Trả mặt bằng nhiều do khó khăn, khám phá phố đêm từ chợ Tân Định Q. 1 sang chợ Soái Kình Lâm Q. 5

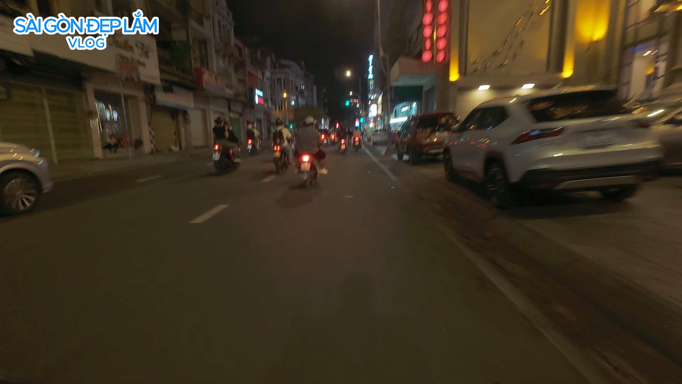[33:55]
ngày ấy hơi hai, ngày đó ấy hơi hai. Rồi chúng ta tiếp tục tiến tới đại lộ Trong Văn Liêm, là đường xưa là đường Tổng Đốc Phương, đại lộ rất lớn các bạn.
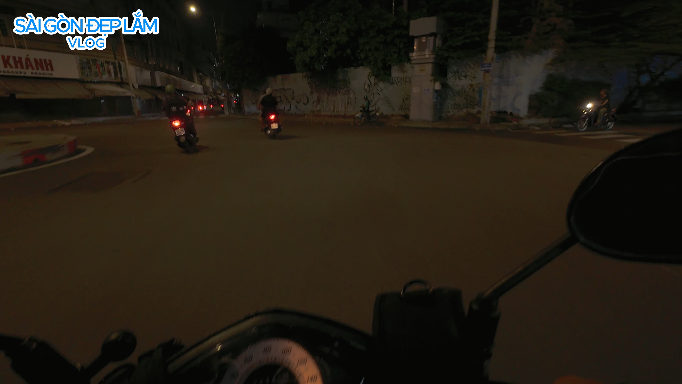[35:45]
và những cái khu đất hay chung cư đang rào lại các bạn, đó là thương xã Đồng Khánh. Đó, vậy chung cư cũ các bạn nhìn một trò một lầu phản phất cái nét xưa, ví dụ như mình nghĩ hồi xưa dân sống ở đây sao sao mình phản phất với nét xưa.
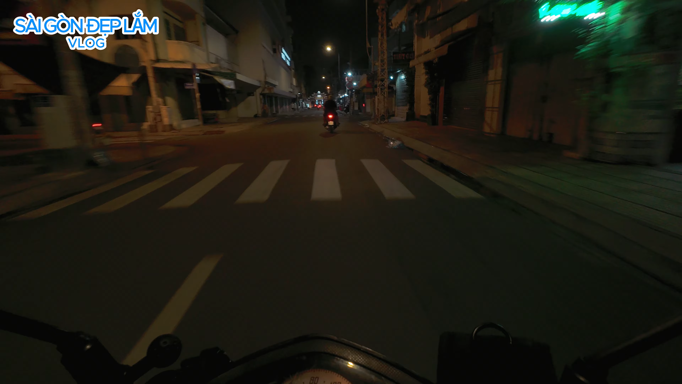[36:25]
Á Đông các bạn thấy không, cái mái ngói ở cổng tam quan. Nhà thờ Pasco Xia nè, cổng tam quan mái ngói thì mô phải là mô hoa nè, cổng tam quan mái ngói
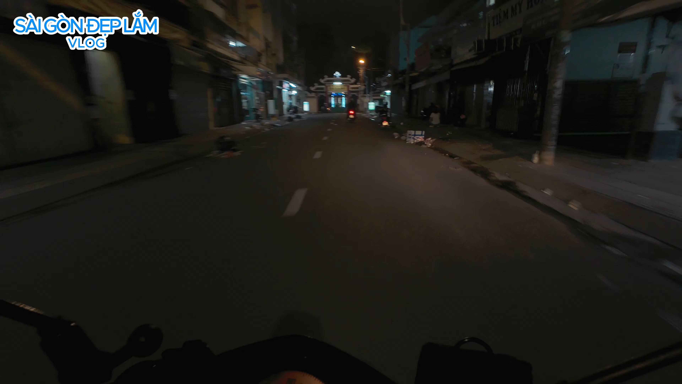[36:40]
theo phong cách Á Đông ha. Rồi chúng ta về phải là chúng ta về Nguyễn Trãi thì lộ trình hôm nay đến đây tạm dừng. Cảm ơn các cô chú anh chị và các bạn đã theo dõi, xin chào tạm biệt các cô chú anh chị và các bạn. Hãy đến với kênh Sài Gòn Đẹp Lắm.